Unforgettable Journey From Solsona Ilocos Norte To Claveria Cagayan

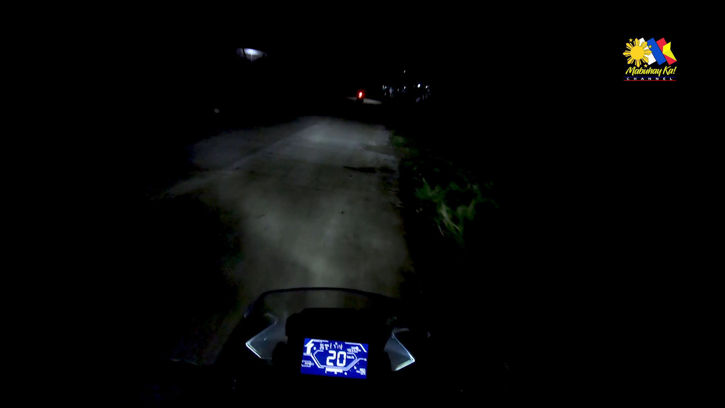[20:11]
Alas 7 na ng gabi nang marating namin ng pinakasentro ng kalanasan dumaan muna kami saglit para makapagmeryenda sa malapit na tindahan at para makapag-refill na din ng aming gasolina